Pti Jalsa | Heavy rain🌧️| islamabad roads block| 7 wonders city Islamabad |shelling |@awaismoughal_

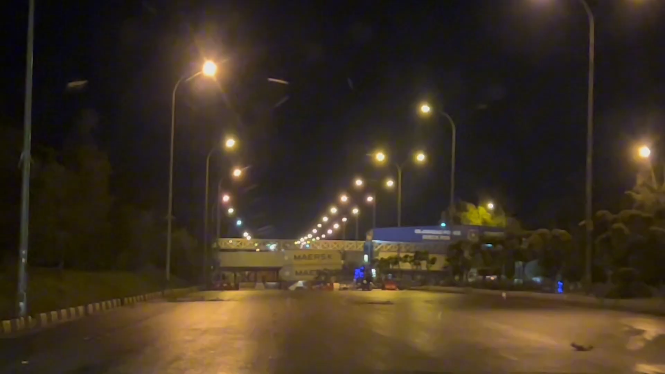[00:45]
एक वो है, एक ये लेफ्ट हैंड पे आ रहा
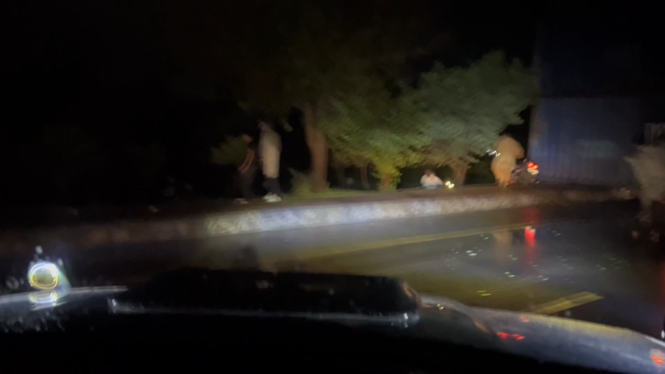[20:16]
नहीं वो बाइक जा रही है, नहीं जा रही है।
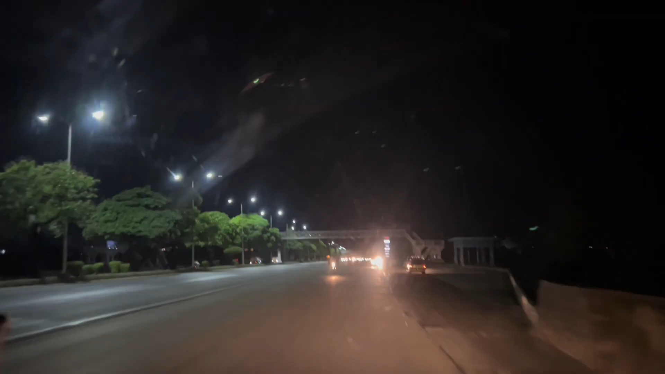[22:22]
क्योंकि वो साइड आगे से बंद है, हमें यहाँ से जाना पड़ रहा है और रास्ता ही बंद है। अंदर की बत्ती ना बाहर बाहर नजर कख नहीं आता। जनाब जा रहे हैं अल्लाह खैर, जहाँ तक जा सकते हैं वो आगे भी गाड़ी जा रही
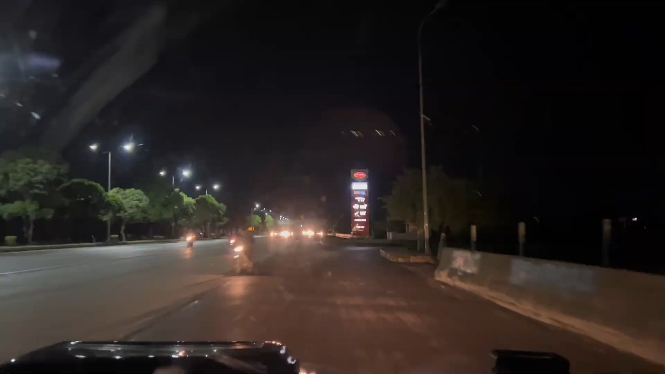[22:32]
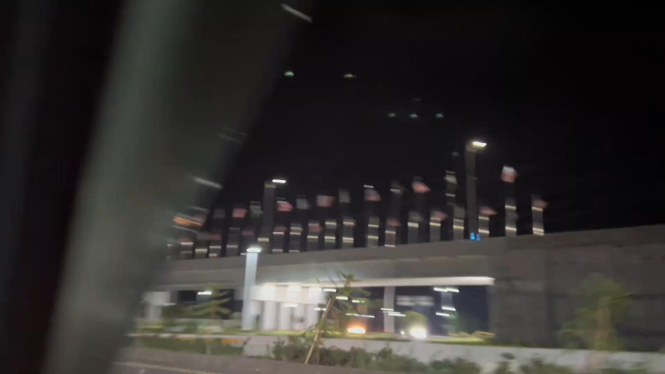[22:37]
है।
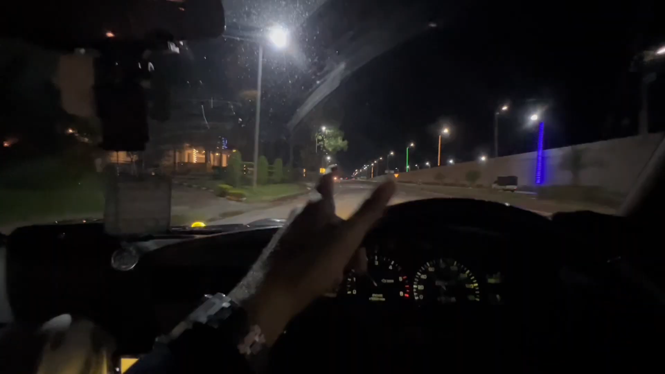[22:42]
यहाँ पे भी सारे यूटन मार रहे हैं, ये कंटेनर है,